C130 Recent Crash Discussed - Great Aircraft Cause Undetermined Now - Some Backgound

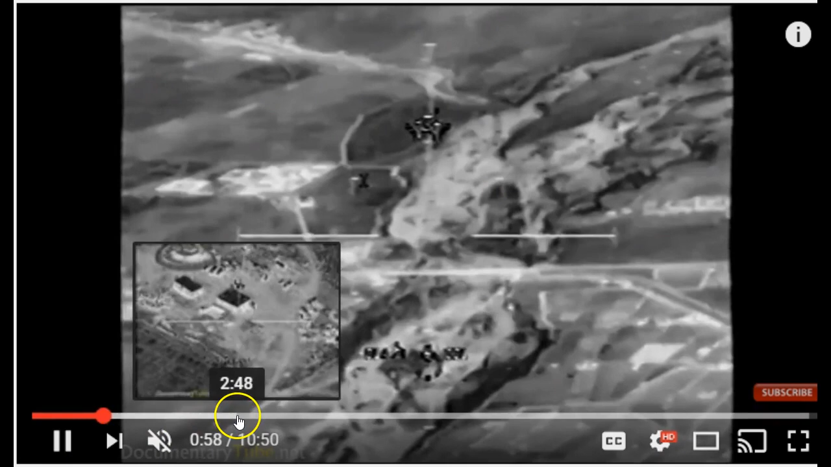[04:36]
some serious damage uh to things on the ground when they're aiming and
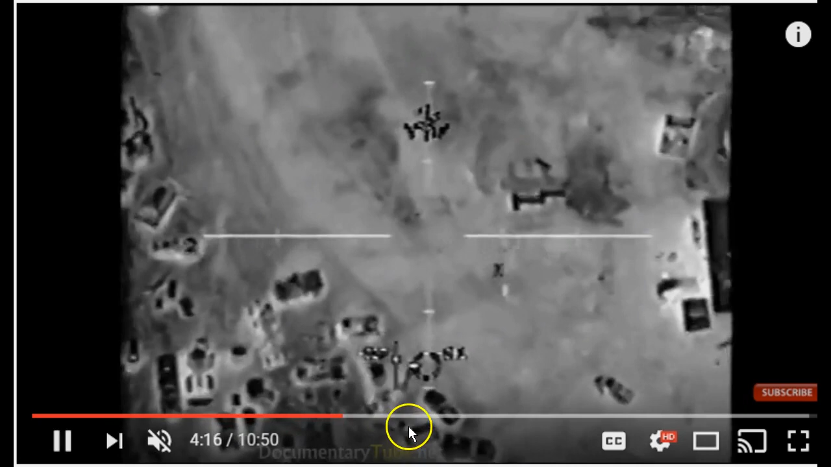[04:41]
shooting and shooting at things i think they kind of shoot a couple um let's see if we can get a little
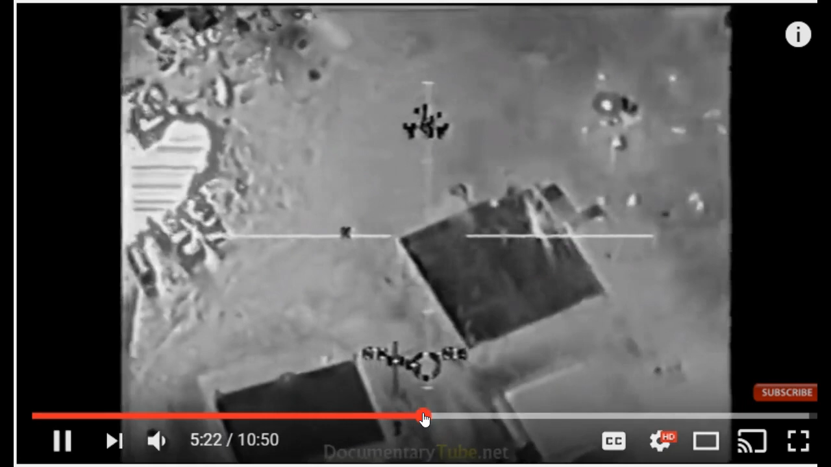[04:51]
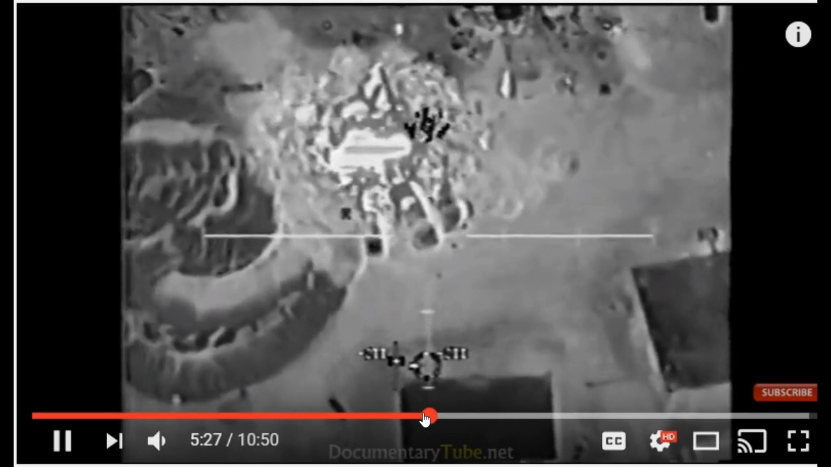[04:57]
so the plane's flying and yet they're still hitting a pretty good target
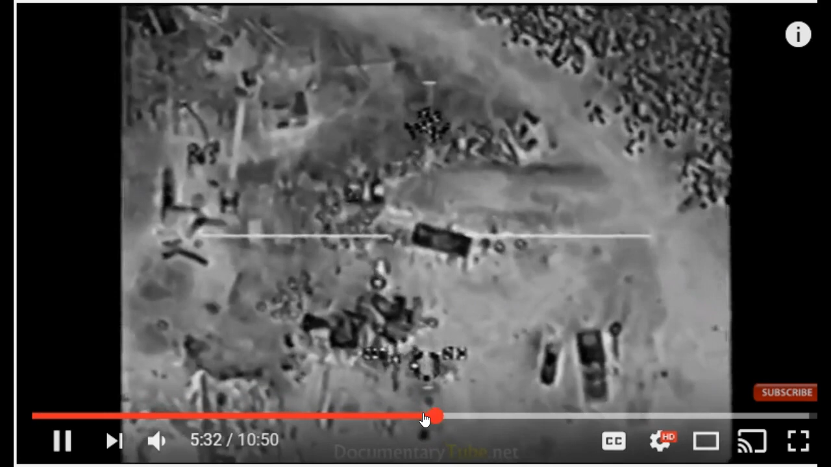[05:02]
so they can do quite a bit of devastation so if you get one of these in the